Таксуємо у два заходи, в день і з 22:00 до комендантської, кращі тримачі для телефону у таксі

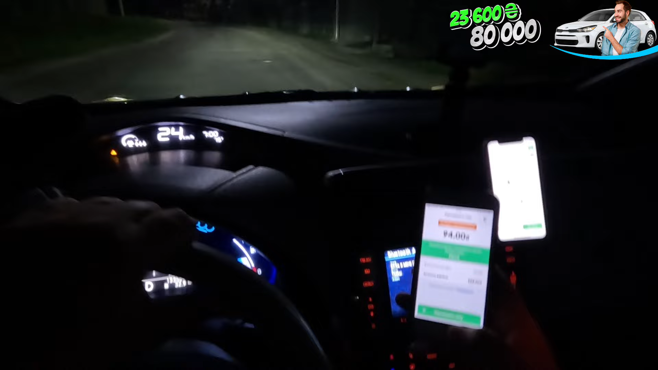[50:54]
ну, тіпа, там була знижечка І 104, вийшлося Значить Тут ми завершуємо Поїздки А тут ми взяли, виходить Чекайте Трошки меншу яркість зроблю Тут ми взяли Ось таке замовлення З Олександра якогось там З Олександра якогось там З невеличким ковчиком